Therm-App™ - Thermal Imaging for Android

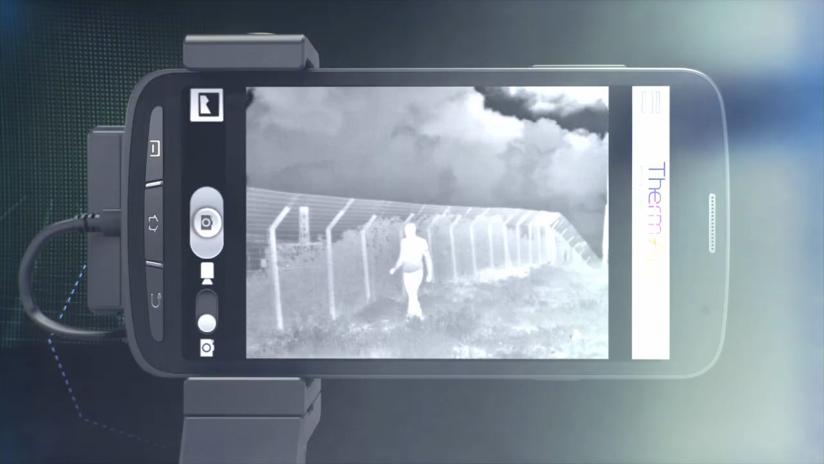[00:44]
It's on guard 24 hours, even in complete darkness.
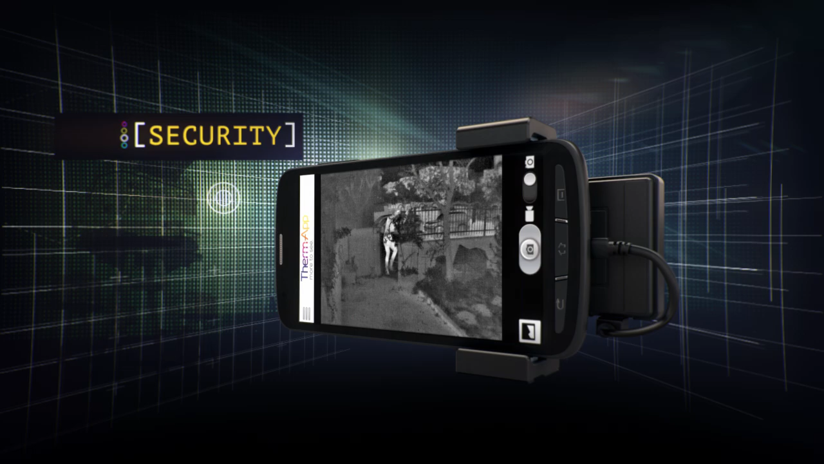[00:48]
Fully fitted with game-changing capabilities that could save a human life.
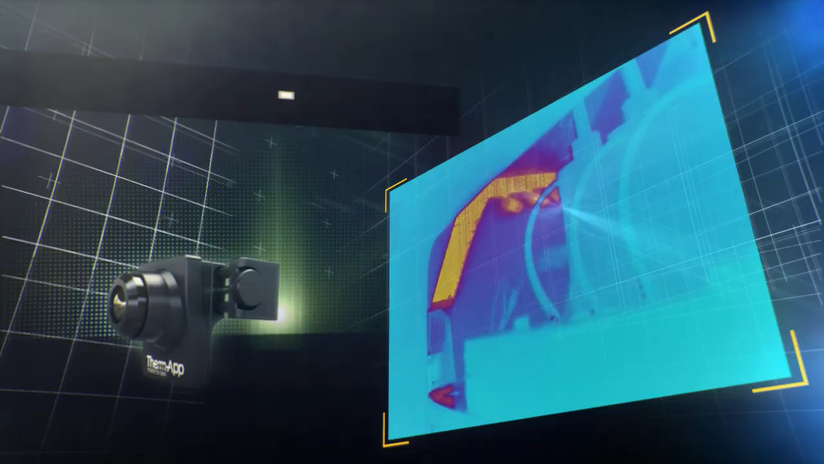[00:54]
ThermApp can scan and visualize temperature distribution of anything from electrical equipment to leaky pipes and faulty machinery.
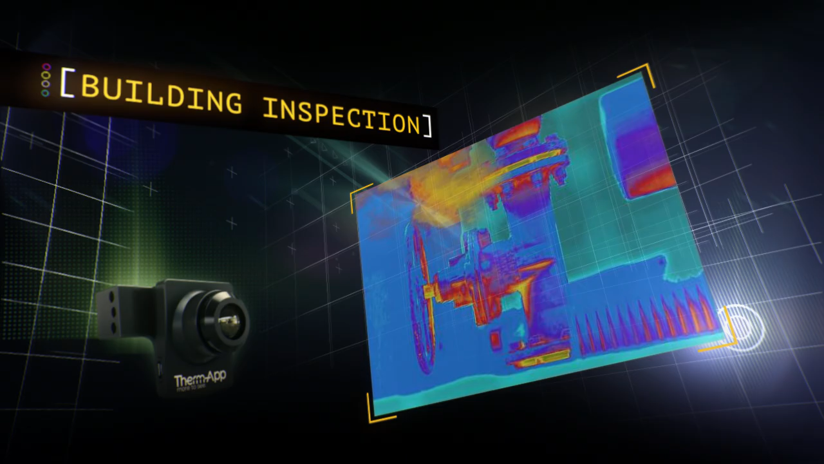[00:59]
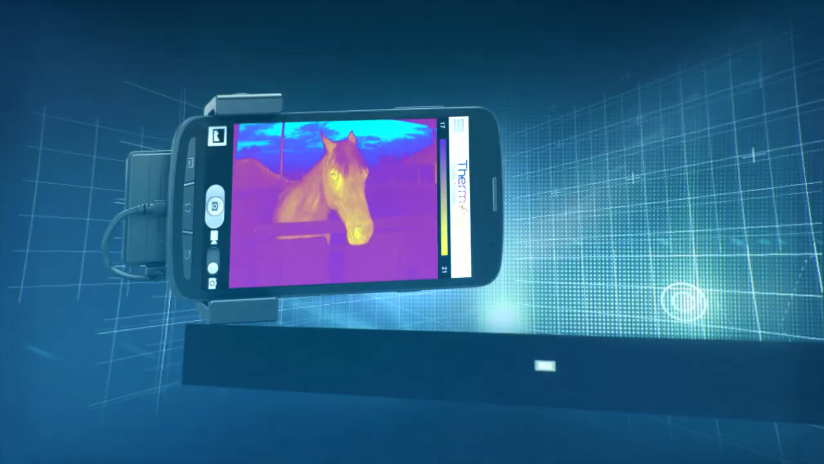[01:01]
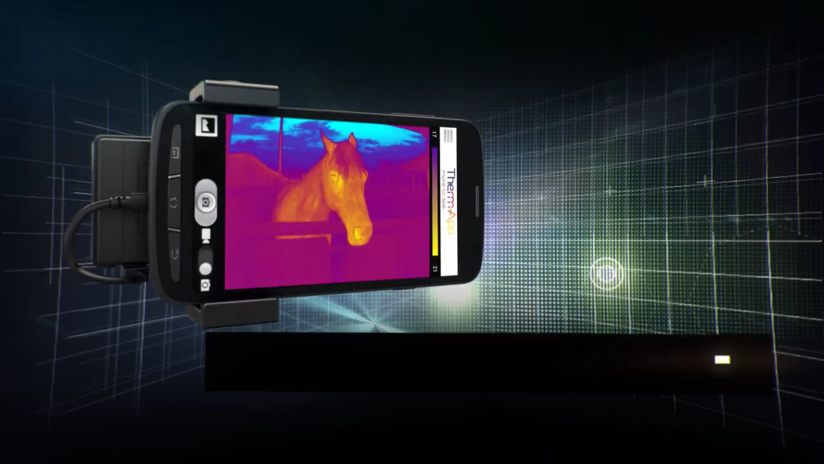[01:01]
It can provide vital support from medical and veterinary diagnostics.